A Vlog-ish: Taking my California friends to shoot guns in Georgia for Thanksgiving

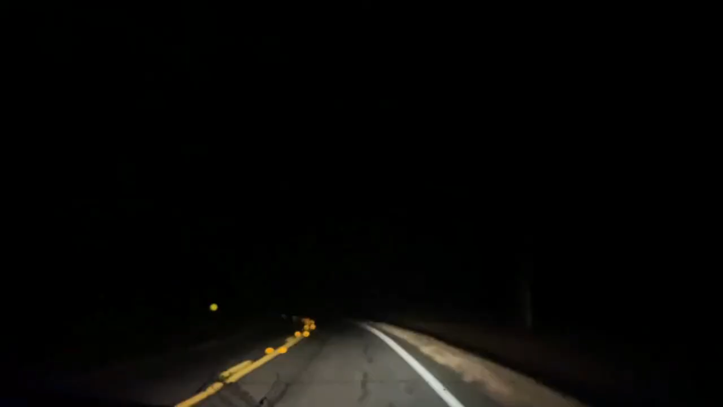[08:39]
Bro, this is like pure darkness. I don't see anything without the light.